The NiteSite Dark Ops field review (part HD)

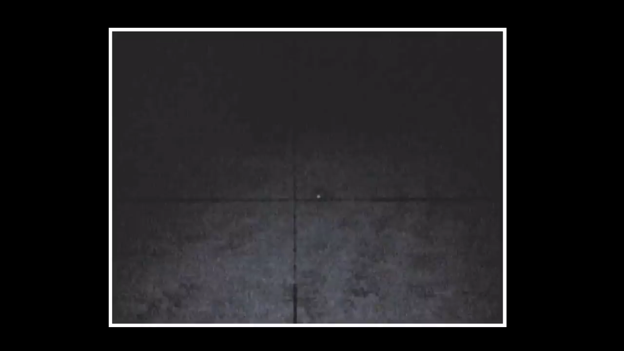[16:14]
This is a few weeks ago. I'm on a field what's been shot a lot. And I've got the Wolf R-Tech 850 turned right down. And the rabbit's a final.
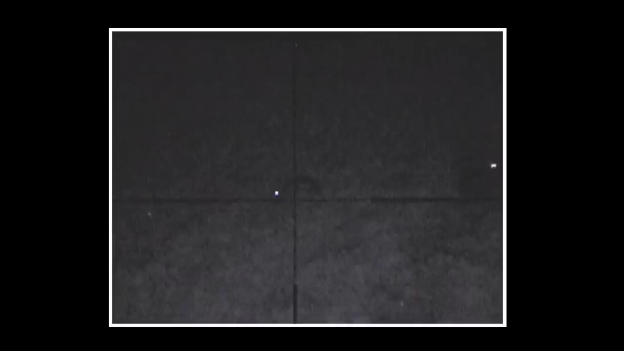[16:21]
That one's eaten. That one's not bothered. As soon as I turn at the illumination, I see that rabbit's ears move forward.
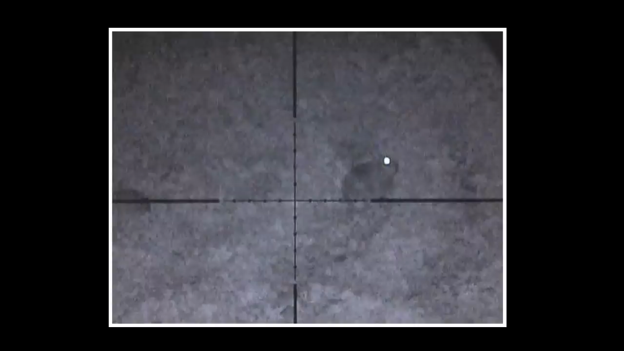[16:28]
And he looks and sees the red glow of the 850 IRs. He then decides it's a bit dangerous and decides to do a runner.
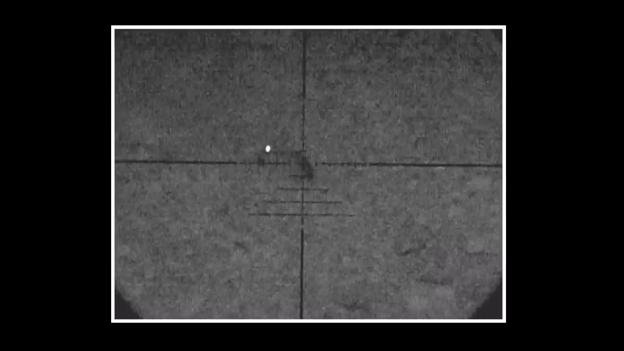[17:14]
In a second, I'll turn the laser on and I lays him. And he's just over 40 meters. So, around about the same distance as the ones that run away a few weeks ago. I've got the IR turned down just a little bit. It's not far off full. But you can see the picture is clear. It's a lot clearer, as I keep saying in the screen. And then his mate turns up. You know, they just do not know that I'm there where I'm sure. Because these are really skittish animals that if I'd had the 850 on, they would have run.
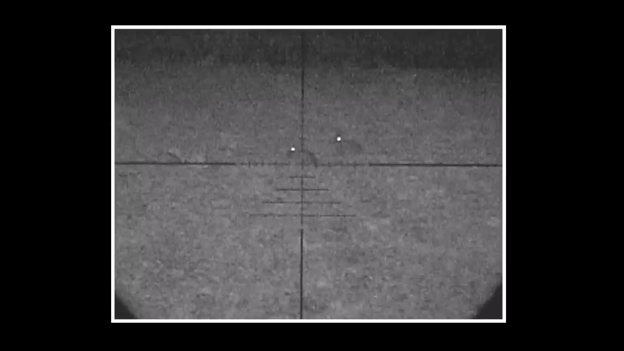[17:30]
I come out there and pan out a little bit, look. Because I was zoomed in there. And you'll see there's another rabbit. It was off to the right hand side of him.
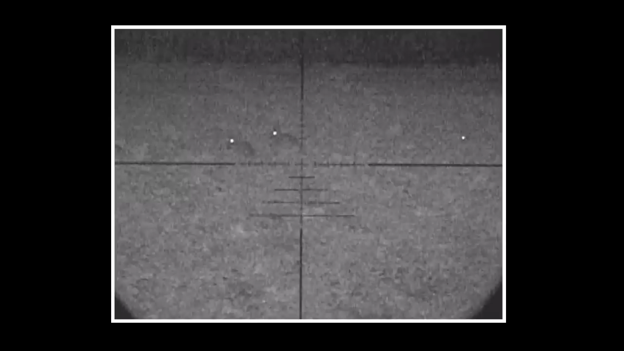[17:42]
But it proved the point that the 940 is a lot more covert and can't be seen by the animals.
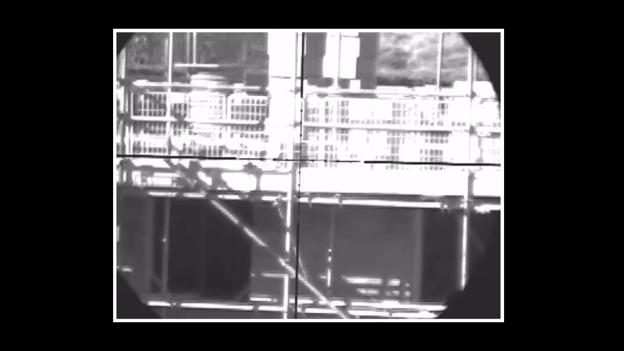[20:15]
It's really clear in the screen. I'm really impressed with it.
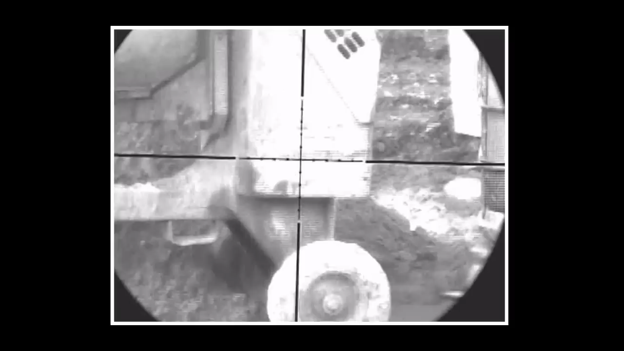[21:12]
Almost read the writing. Tiny writing on the side of the cement mixer.
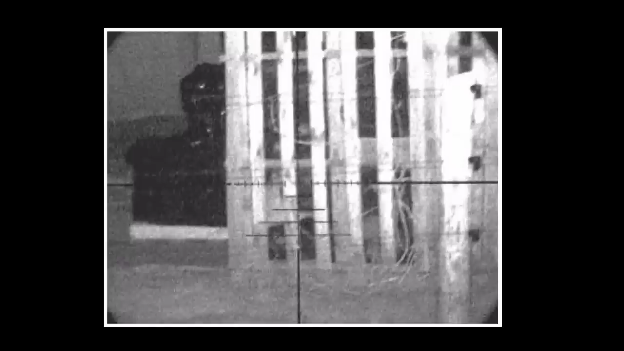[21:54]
And having a safe backstop. This is at 55 yards or 61 meters. Yet again, still really clear. There.
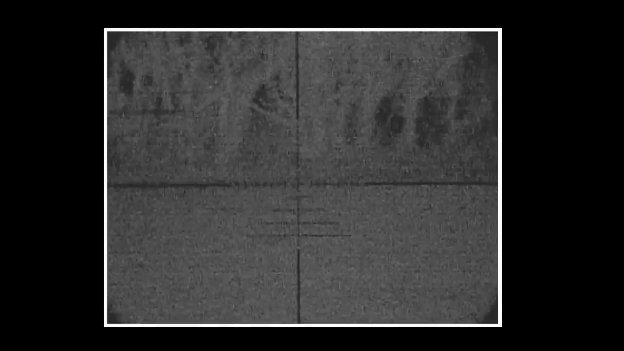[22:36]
The 850 would be a lot brighter. But you would get a lot more glow at the front of the IRs.
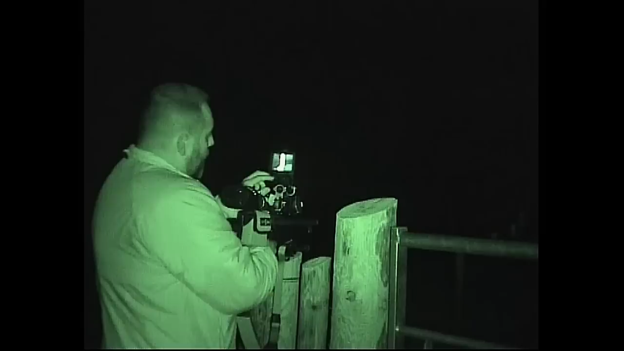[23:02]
And it throws nothing on my face. Like so. You can turn it down further if I wanted. Like so. And I could still quite easily shoot. 35. 55. And even 100 yards I can see. Which is like, what do we say? 90, 91 meters or something. No problem.
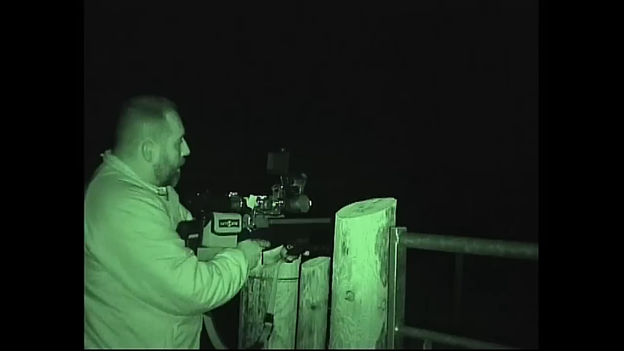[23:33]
So I'm going to turn it down further if I wanted. I'm going to turn it up. And have it really bright. Now.
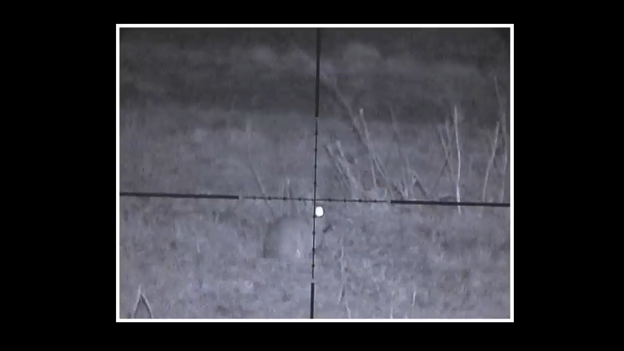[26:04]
That's 40 meters, one milled up.
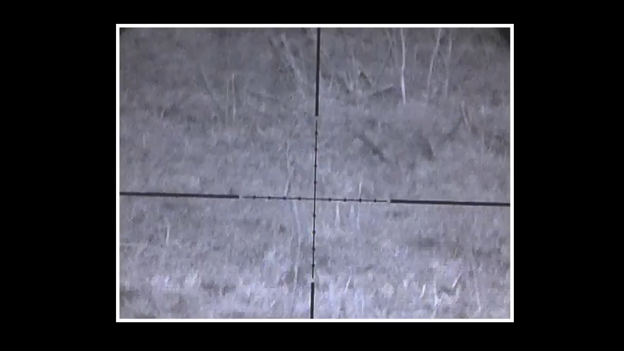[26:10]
I'm out of target. Oh, it's the fox. I wonder if he's going to rob.
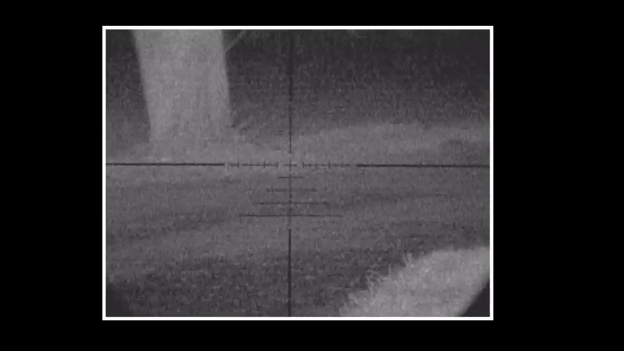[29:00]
That tree is 257 meters away. Now I can see that in the screen really clearly.
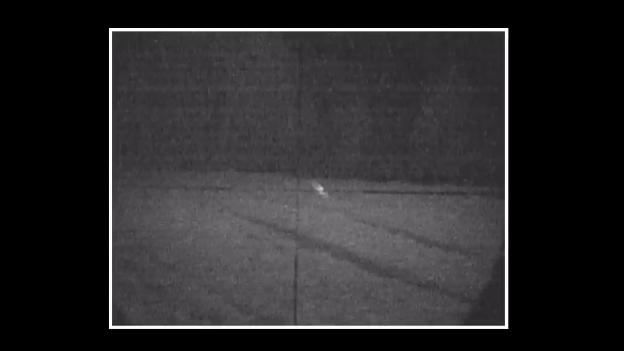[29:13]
But you're probably not going to get the same clarity from the recording as I'm seeing in the screen.